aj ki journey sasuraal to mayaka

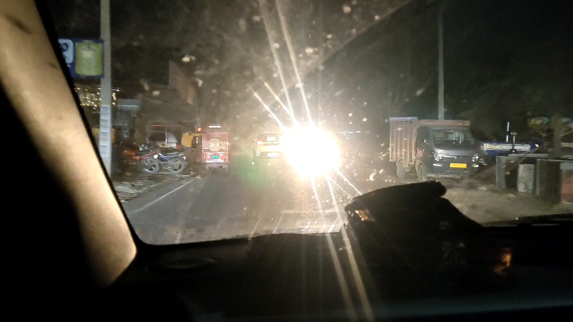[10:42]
फिर बताऊंगी कि उन लोग का रिएक्शन कैसा है, क्योंकि वहाँ पे किसी को भी पता नहीं है कि हम लोग आ रहे हैं।
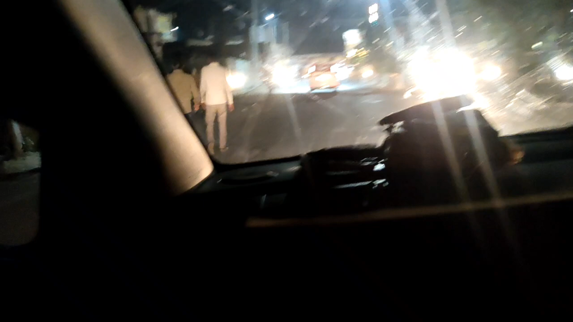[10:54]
अभी मैं आपको दिखाती हूँ यहाँ की फेमस मिठाई की दुकान आने वाली है, सामने है जस्ट,
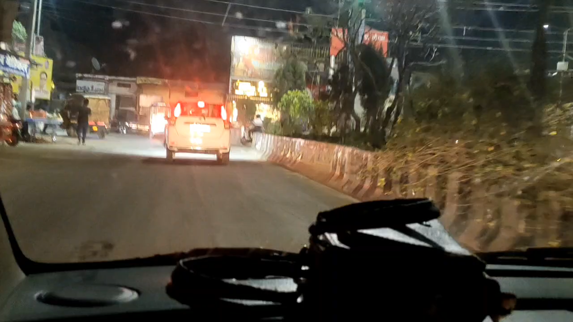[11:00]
अभी नजदीक और जाएगा तो राधिका स्वीट्स है।
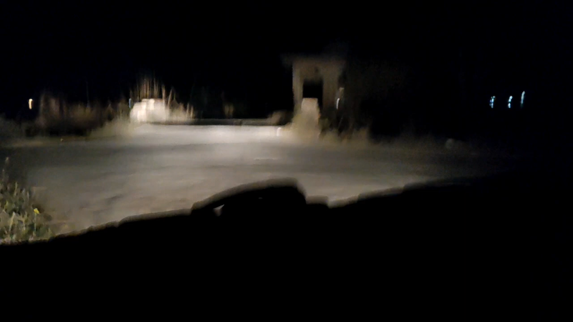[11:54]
देखिए इसमें चांद की खूबसूरती। देखिए बहुत सुनसान रास्ता है, यहाँ पर कभी भी भूत आ सकता है। देखिए कितना अंधेरा है इधर, तो दोस्तों हम फोटो देख सकते हैं।
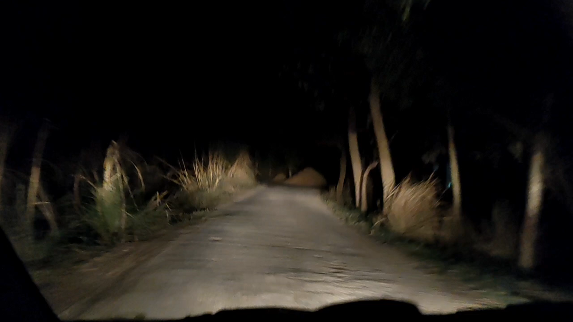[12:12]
अंधेरी रास्ता, देखिए कितना सुना रास्ता है ये,